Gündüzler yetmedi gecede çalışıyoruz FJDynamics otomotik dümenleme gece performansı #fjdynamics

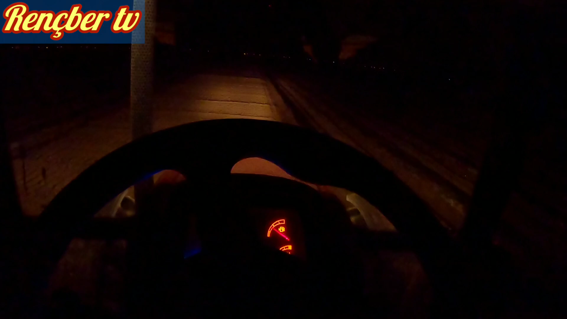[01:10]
çekmemize olanak tanıyan otomatik dümenleme sistemimiz şu anda direksiyonu görüyorsunuz FC Dynamics ve arkada
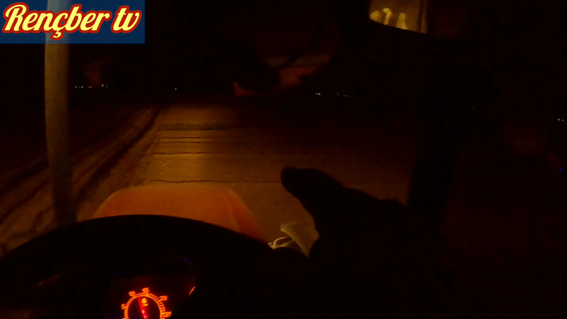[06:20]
artı şurada da hızımız var buralar çok bozuk şu koyuyu geçeyim burada bir demir var bir de sürülmemiş yer var oradan çok yavaş geçeyim ondan sonra yine devam edeceğim anlatmaya bunu bu